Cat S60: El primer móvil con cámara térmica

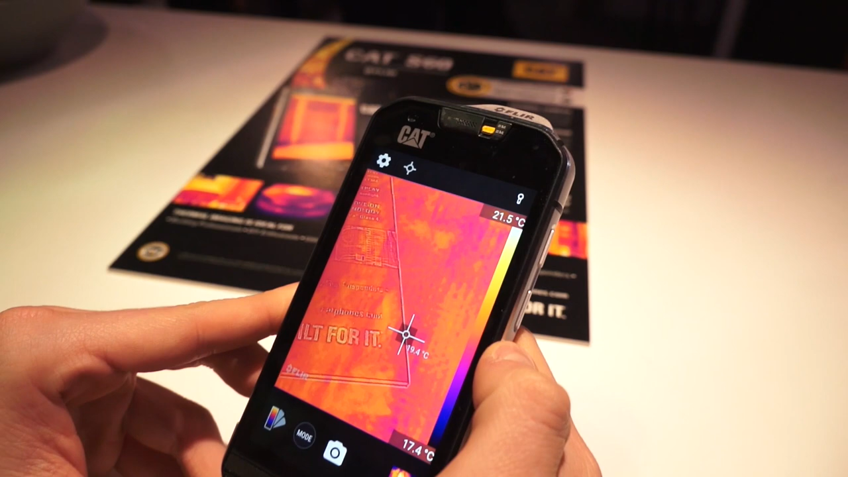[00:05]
On screen: scale top 21.5°C, scale bottom 17.4°C
Hola de nuevo familia, tenemos en nuestras manos el primer terminal con cámara termal infrarroja, el CAT S60 como podéis apreciar.
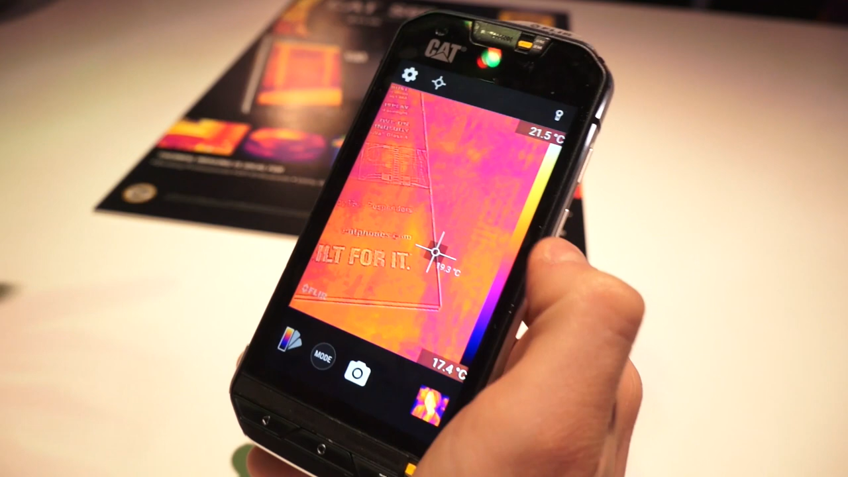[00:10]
On screen: scale top 21.5°C, scale bottom 17.4°C
Hay algunos móviles que nacen con el fin de entretenernos o con el fin de hacernos la vida más fácil, pues bien,
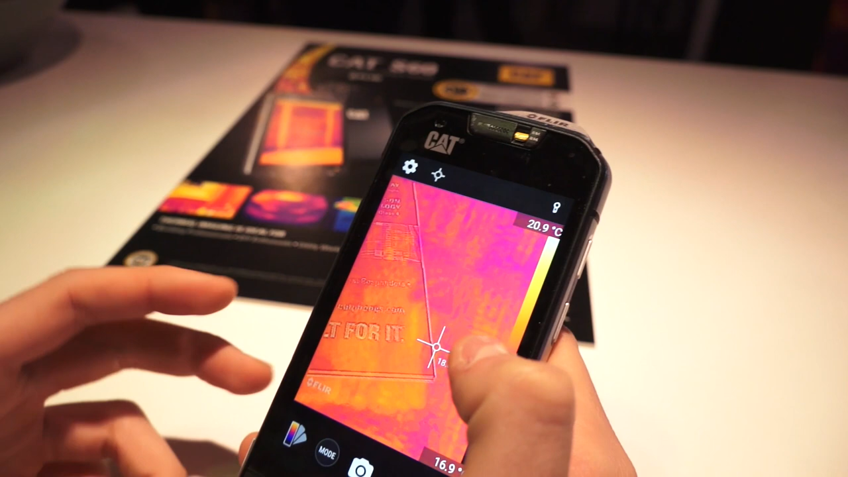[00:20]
como los bomberos o policías o como los técnicos industrial y otros del estilo.
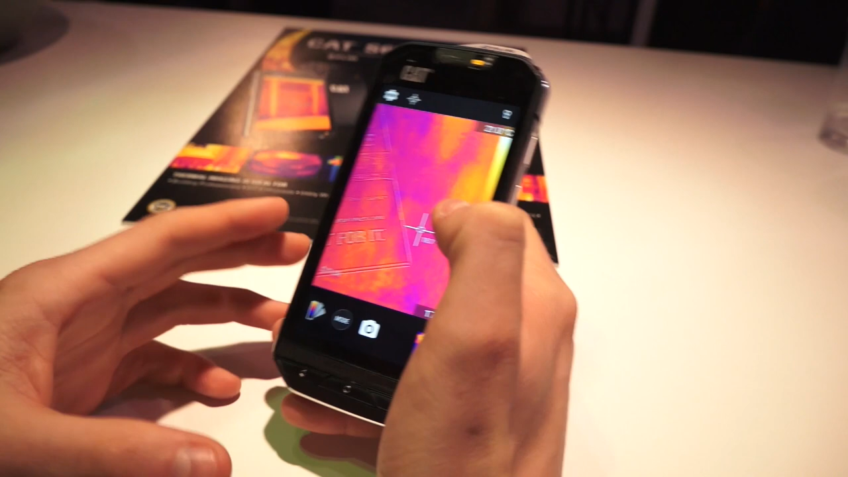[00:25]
¿Por qué? Pues bien, porque como podéis apreciar tiene una cámara térmica incorporada que permite medir
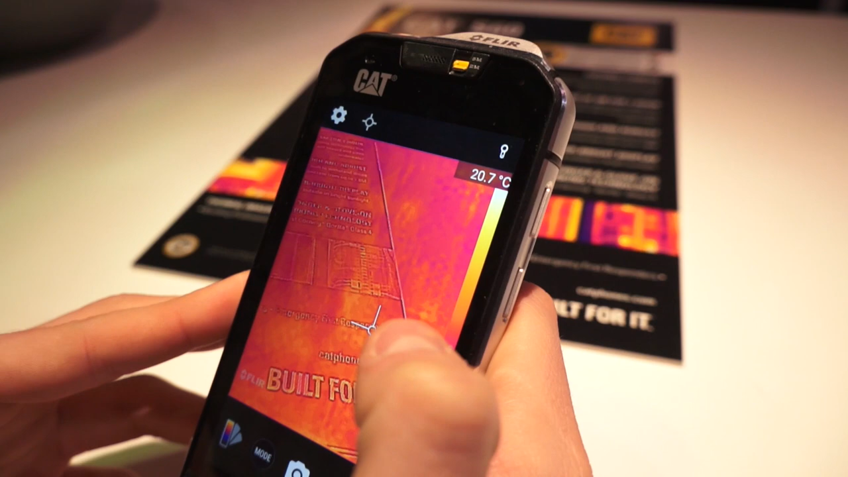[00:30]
On screen: spot 20.7°C
las temperaturas como podéis apreciar gracias al termómetro integrado mediante software,
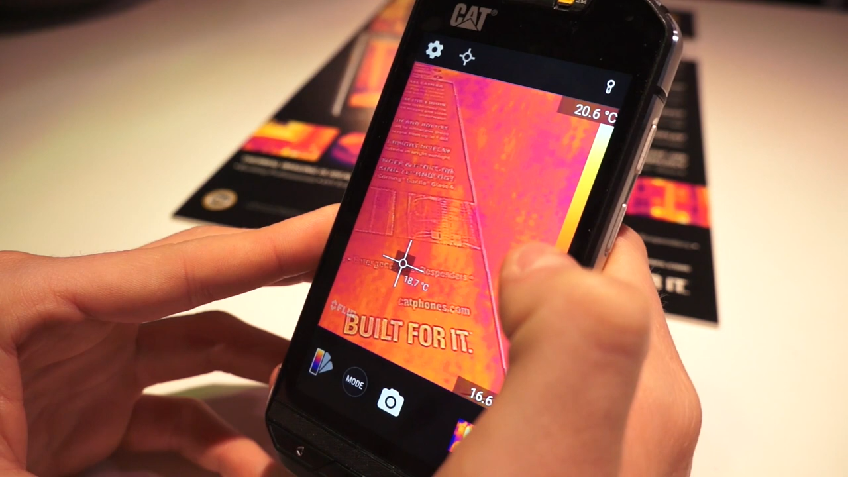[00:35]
On screen: spot 18.7°C
también gracias al sensor Lepton, que también permite reconocer gestos,